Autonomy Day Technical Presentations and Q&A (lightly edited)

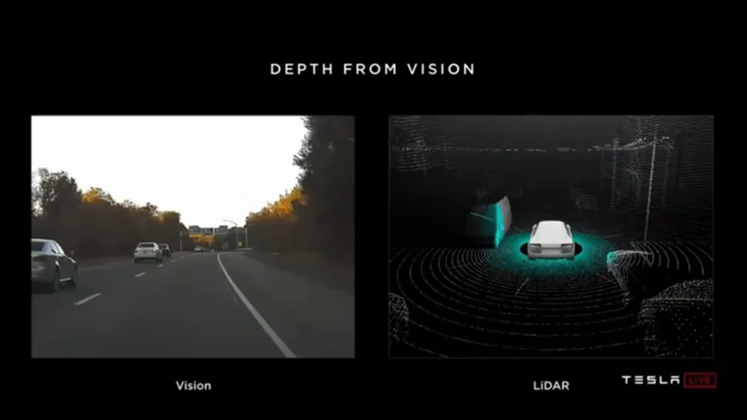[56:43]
And LiDAR gives you these point measurements of distance around you. Now, one thing I'd like to point out, first of all, is you all came here. You drove here, many of you, and you used your neural net and vision. You were not shooting lasers out of your eyes, and you still ended up here. We might have. So things went well. That's good for everyone.
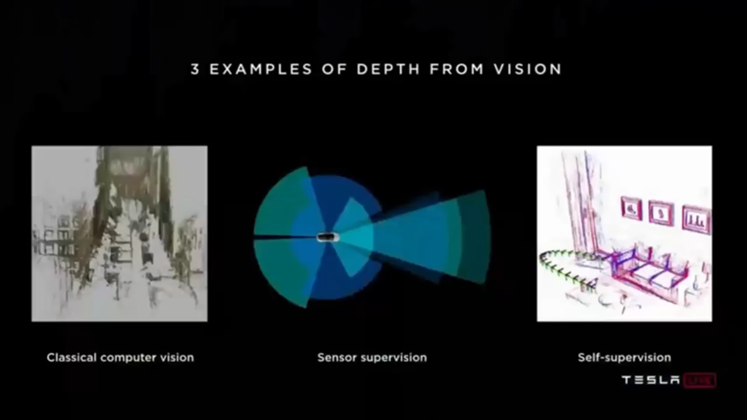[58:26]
So here's a video going down, I think this is San Francisco, of a Tesla. So these are our cameras, our sensing.
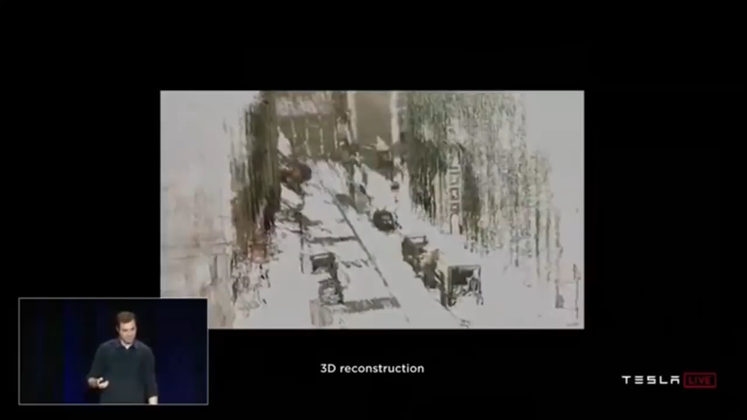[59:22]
So it's remarkable. All that information is really there in the sensor and just a matter of extracting it.